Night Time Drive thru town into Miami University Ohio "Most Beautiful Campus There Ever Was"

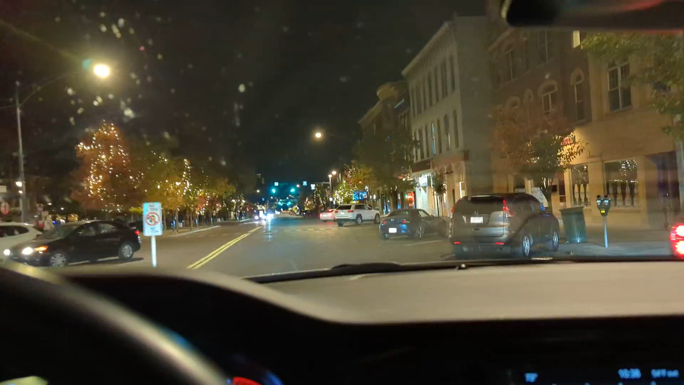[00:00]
downtown going into Miami University. It's pretty. I guess it's Christmas lights. Looks like Christmas lights, don't it? Oxford Police Department
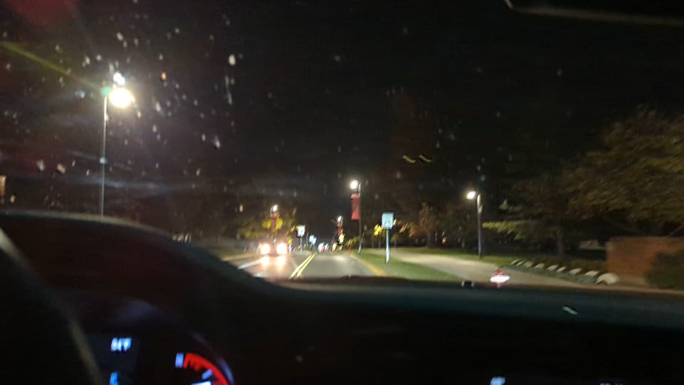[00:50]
Oxford Police Department It's a beautiful campus, there's an old home there, rose bushes, University.
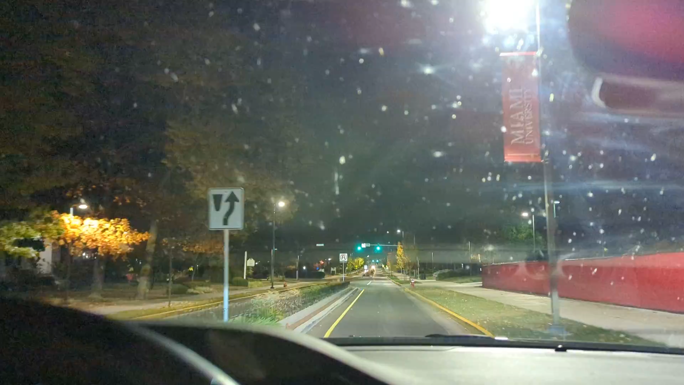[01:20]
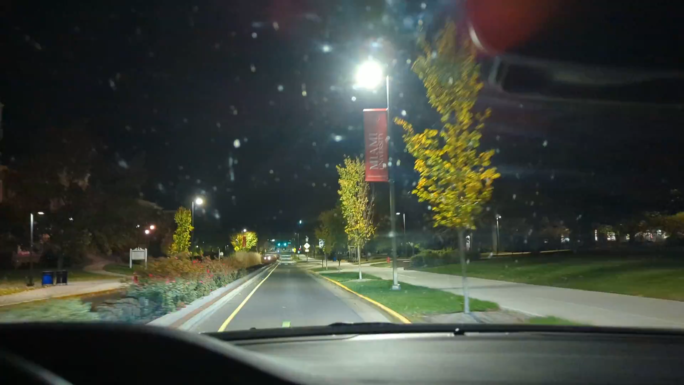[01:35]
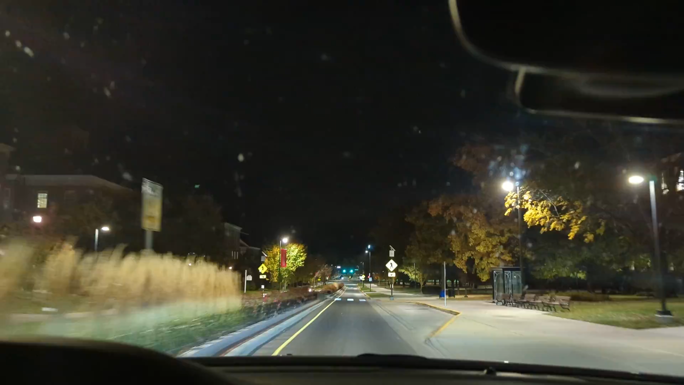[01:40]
Construction, a lot of trees, it's hard to breathe.